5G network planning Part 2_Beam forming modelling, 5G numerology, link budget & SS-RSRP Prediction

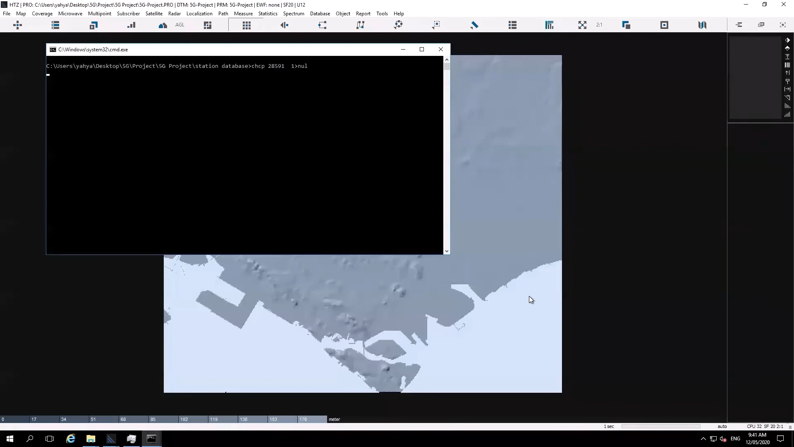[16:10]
So high resolution is two meter step.
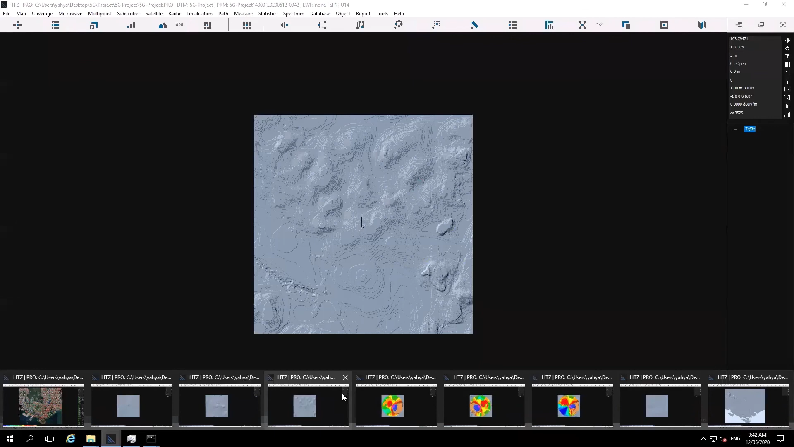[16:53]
this is going to finish the network in a matter of four minutes or five minutes, even if it's a 700 something. And even if it is high resolution and a two kilometer radius. So once it's done, the software will put the coverage in one place.